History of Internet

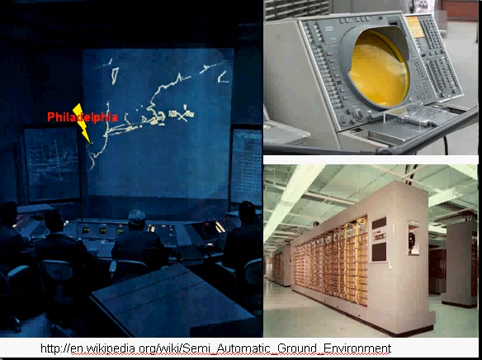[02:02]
They'd be able to see what bombers were traveling in what places and what directions, and they'd be able to predict a response. They'd be able to send jets to shoot them down. Here's what the control room looked like. It's worth pointing out on this map. Philadelphia is here. Delaware Bay. This is Long Island of New York. All the way up to Boston. Basically, the East Coast is displayed in this window. These are those radar tracking windows you may have seen.